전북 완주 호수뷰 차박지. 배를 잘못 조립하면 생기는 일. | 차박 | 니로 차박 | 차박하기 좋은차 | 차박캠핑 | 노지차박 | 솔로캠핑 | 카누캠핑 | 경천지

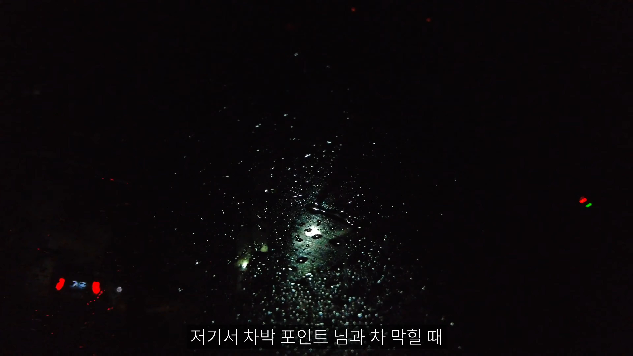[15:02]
저 앞에 보이는 저 불빛이 원두막이거든요 예 저기서 차박포인트님과 아 차박포인트래요 그 낚시포인트님과 같이 고기 구워 먹기로 했거든요 그래서 지금 숯을 데피고 계세요 아 다행히 저기서 먹게 돼서 다행이지 와 오늘